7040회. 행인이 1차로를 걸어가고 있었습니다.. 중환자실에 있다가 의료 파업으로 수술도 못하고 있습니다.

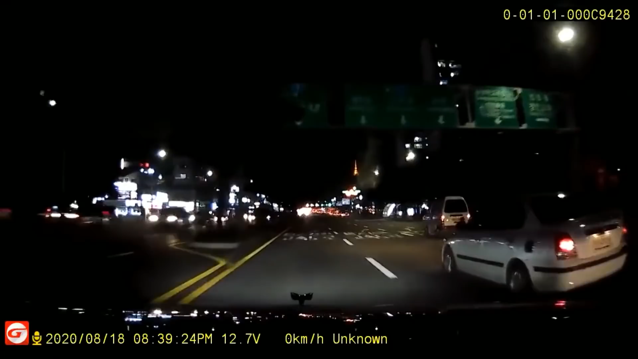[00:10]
자, 만일 여러분들이 블박차 운전자였다면 피할 수 있을까요? 여기 보여요. 그런데 왜 이제 보이죠? 저거요.
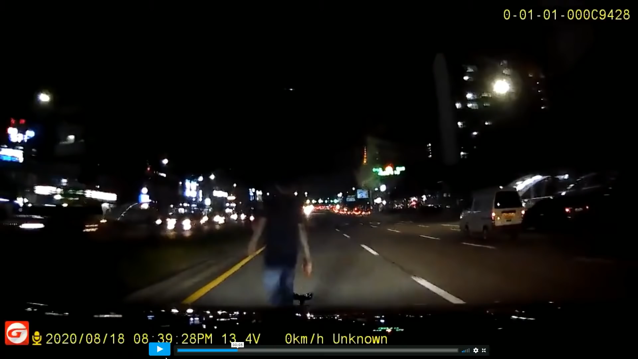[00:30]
브레이크도 못 잡았어요. 바로 코앞에서 보였대요. 브레이크 발이 가능성으로 부딪쳤다는 거예요. 일반적으로 라이트 불빛이 30m로 비춰지는데 지금은 한 10m? 15m도 안 돼요. 검은을 손을 입고 갑니다. 앞으로 걸어가요.